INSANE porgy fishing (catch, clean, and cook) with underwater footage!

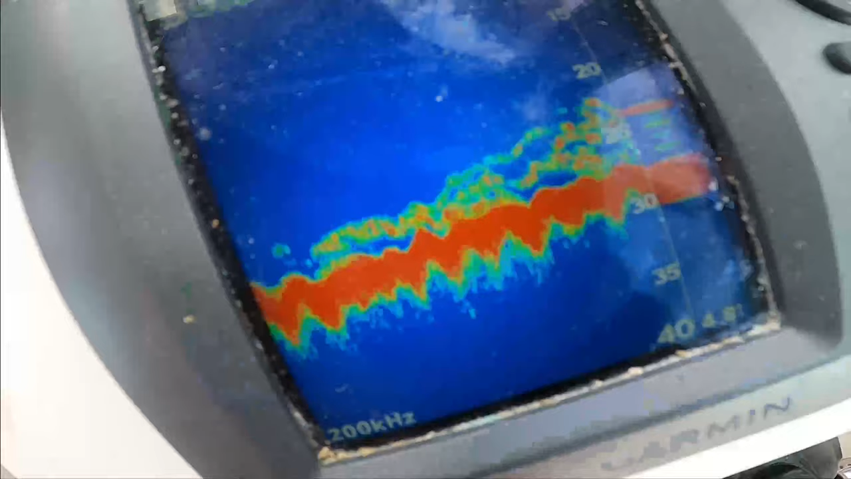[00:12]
It's been about 25 foot of water, stacked up on some muscle bed bottom, and we're getting to porgies. We're about halfway to a limit right now.